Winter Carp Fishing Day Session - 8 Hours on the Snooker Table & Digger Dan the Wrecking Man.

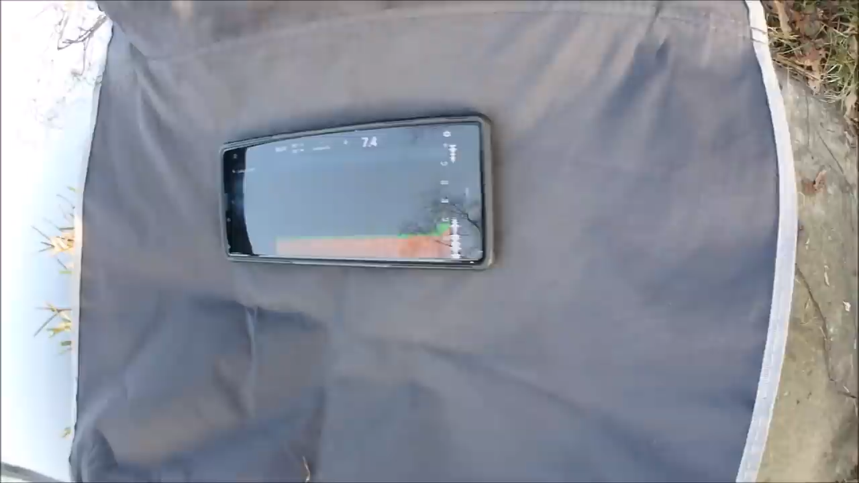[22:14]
7'4". That's got to be the snooker table, mate. You're on it. I'm on one side of it, so. Yeah.
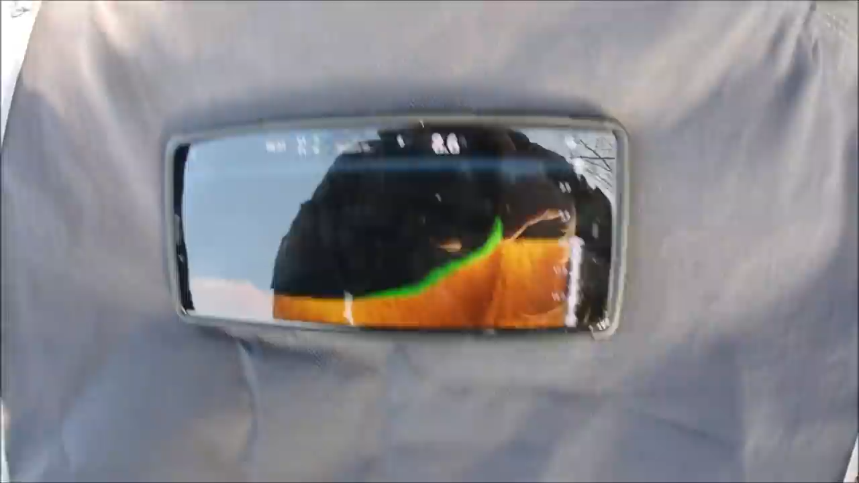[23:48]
Yeah. That's, yeah, 8.6, you're on top of it. There it is. There's the snooker table.
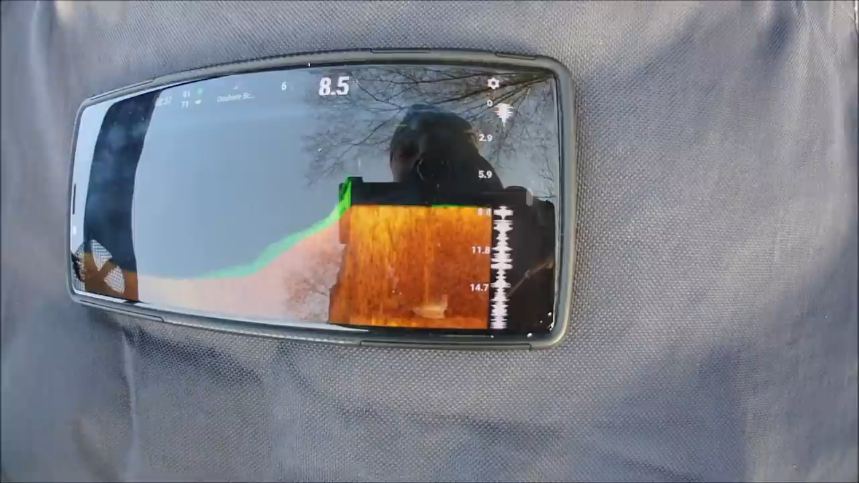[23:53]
Right, I'll look where it is now. Oh, look, there's Steve Davis.
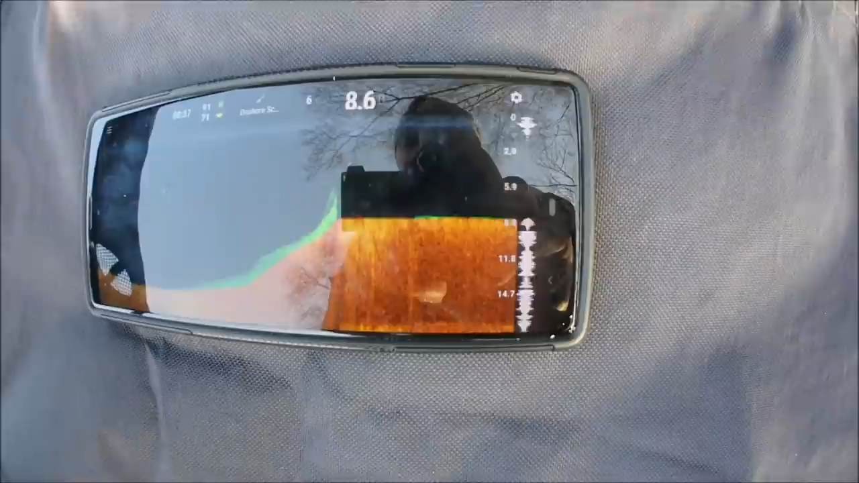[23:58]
And Ronnie O'Sullivan's just walked in.
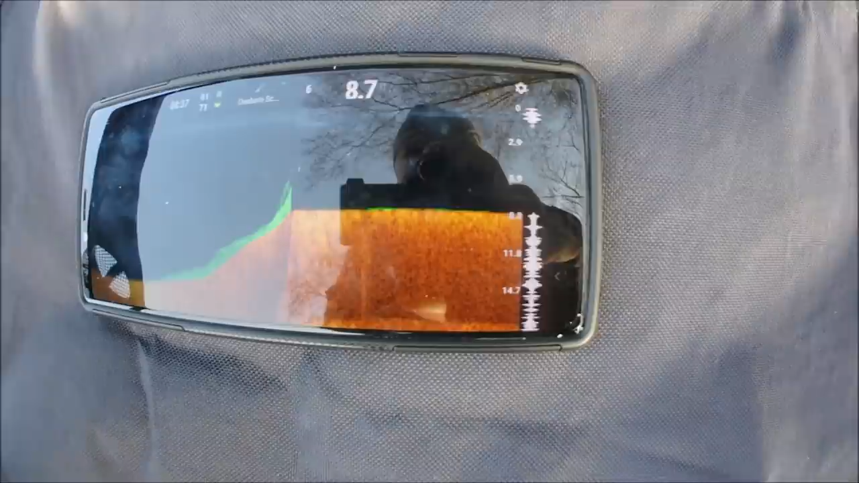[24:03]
Yeah, 8.7. 8.8. Right, let's chuck the marker float out there.